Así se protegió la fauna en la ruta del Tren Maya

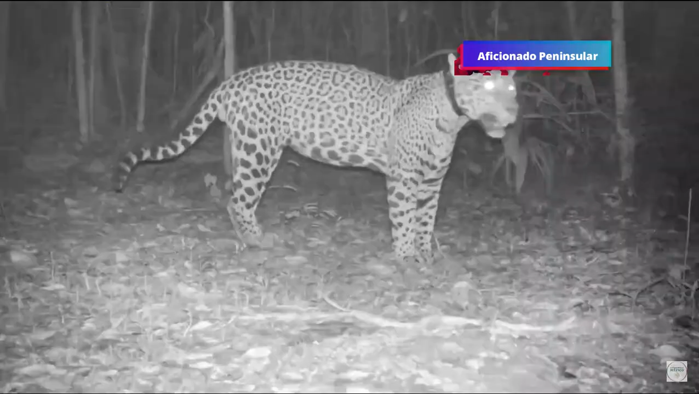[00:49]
Estas cámaras cuentan con sensores de movimiento y visión nocturna que permiten fotografiar a los animales en su hábitat natural.